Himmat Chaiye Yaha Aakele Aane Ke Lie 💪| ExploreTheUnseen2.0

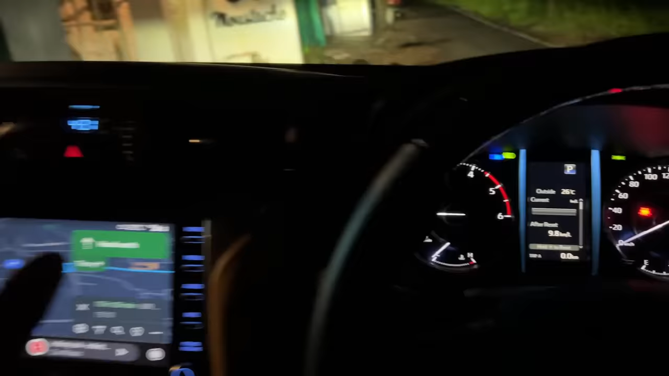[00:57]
ट्रिप मीटर मैंने जीरो कर दिया है भैया, और सुबह के बजे 4:30 अपना सामान वगैरह लोड कर लिया, हल्का सा हेडलाइट साफ कर लिया है।
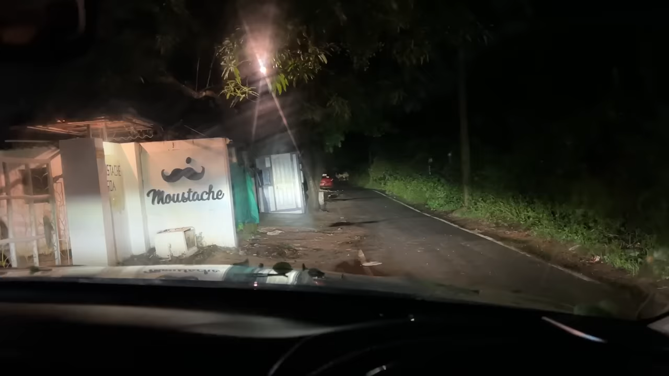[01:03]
चलो स्टार्ट करते भैया यहाँ से बैंगलोर तक की जर्नी। बोलो श्री अम्बे मात की जय।
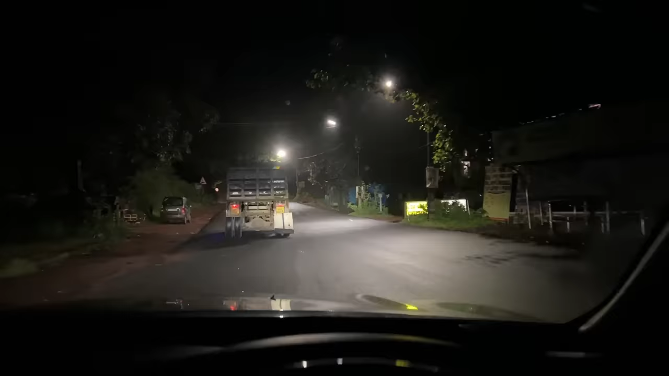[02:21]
अभी तो फिलहाल हम गोवा में ही है क्योंकि गोवा पुलिस का ऐसा साइन बोर्ड आया था। अरे भैया ये तो ट्रक पता ही नहीं चलता है ना रात में,
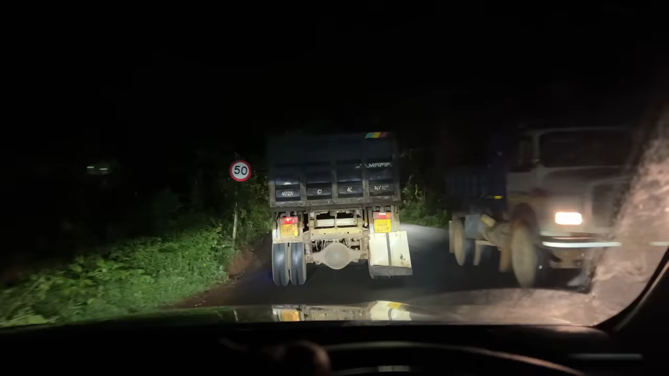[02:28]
सामने से लाइट आती है ना, एक बड़ा गाड़ी आ जाता है तो दिखता ही नहीं है कि कौन आ रहा है।
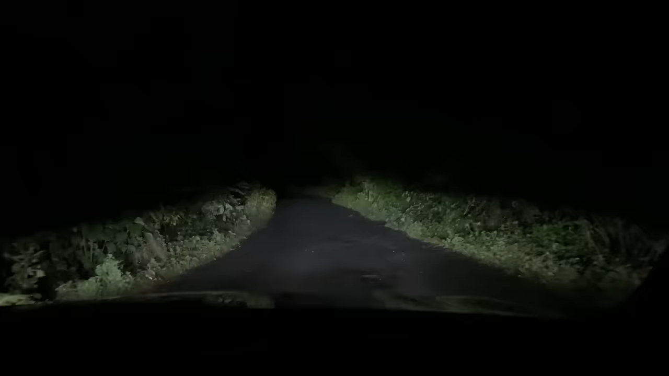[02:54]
देख रहे हो अभी तो लाइट उतनी नहीं पता चल रही होगी आपको, हाई बीम है लेकिन तब भी नहीं पता चल रही है भाई, पूरा जंगल है ये भाई। मेरे को समझ भी नहीं आ रहा मैंने इसी रास्ते पे ले लिया,
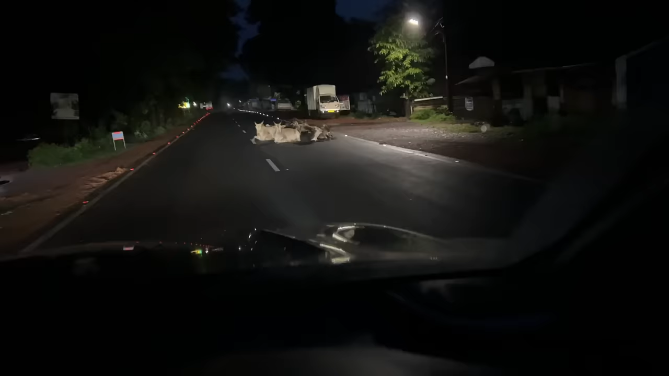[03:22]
सारी गाय बैठी है ना रोड पे, ऐसा पूरे रोड पे है, और पता है क्या बहुत जगह तो अंधेरा है और काली गाय भाई दिख ही नहीं रही है।
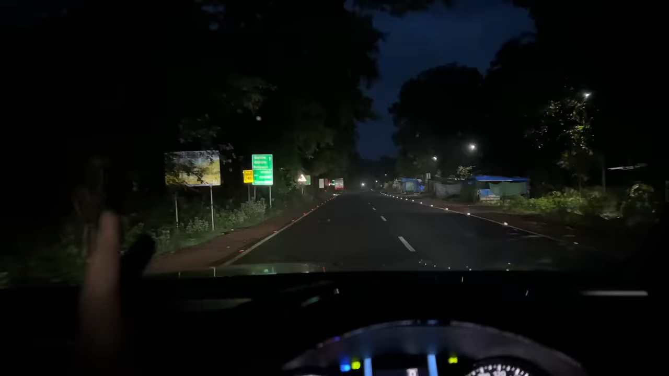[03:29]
हेडलाइट जब एकदम पास आ जा रहा ना तब जाके एक दो बार तो मैंने ऐसा एकदम क्लोज कट मारा। ये देखो इधर भी गाय बैठी है, ये रोड पे भी आ जाती है।